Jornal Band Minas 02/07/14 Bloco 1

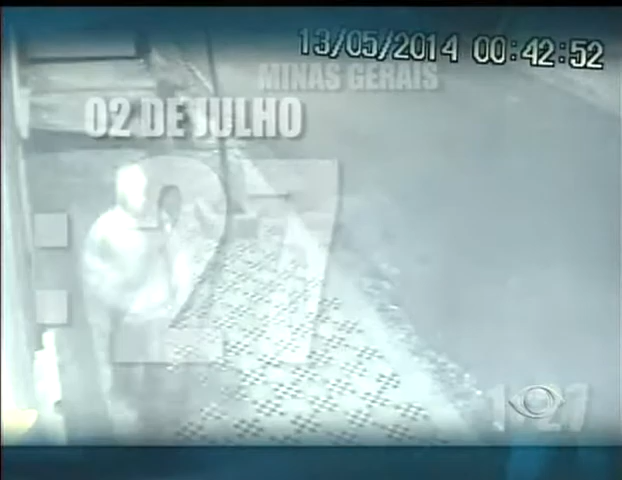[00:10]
Com a ajuda de imagens, está preso o rapaz suspeito de roubar e tentar matar taxista.